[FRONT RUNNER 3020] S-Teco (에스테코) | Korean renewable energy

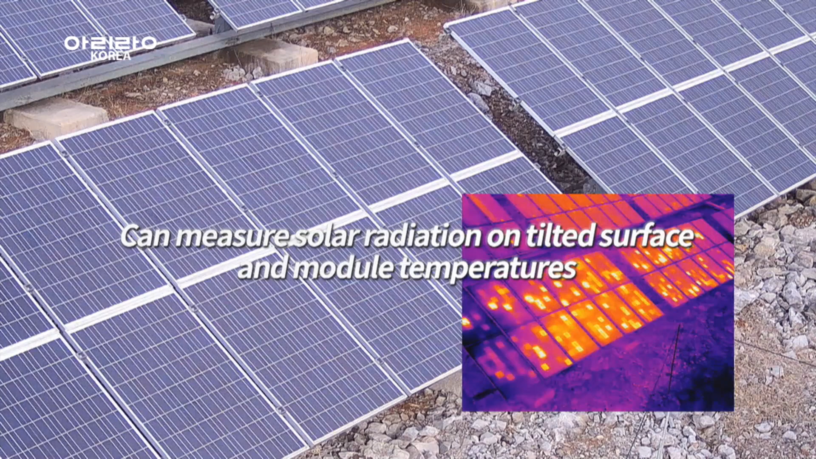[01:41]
radiation on tilted surface and module temperatures to ensure reliable remote management and timely equipment inspections.
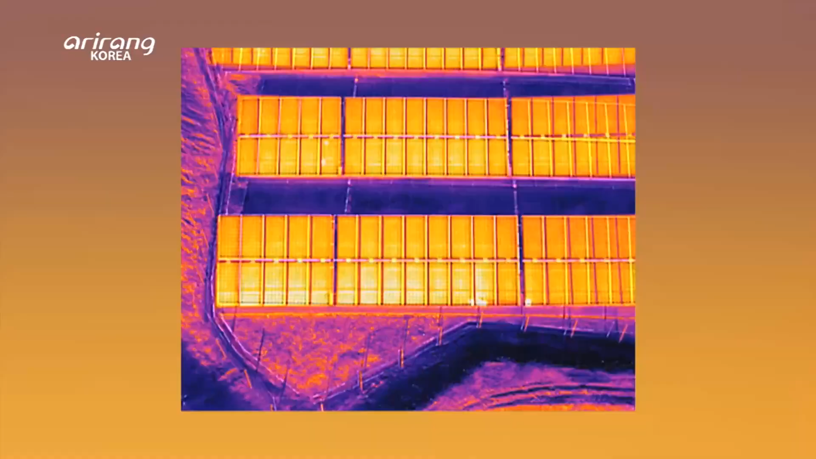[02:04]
factory mapping, and shade analysis leads to final performance evaluation.